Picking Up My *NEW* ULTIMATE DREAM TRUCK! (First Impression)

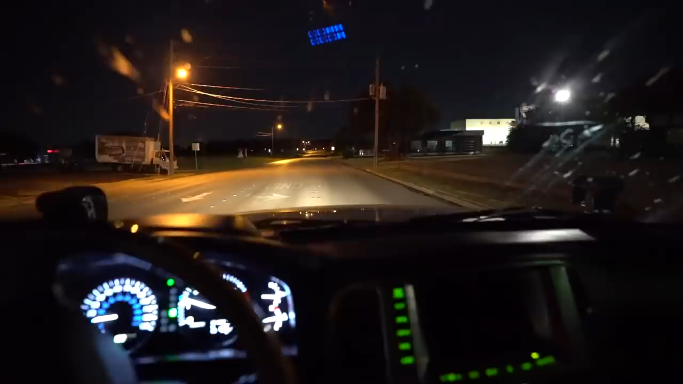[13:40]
All right, there's one thing we have to do before calling it a complete night. We gotta test out these cubes, see how bright they actually are. Holy moly. Those are pretty bright. I'm excited to learn about this vehicle.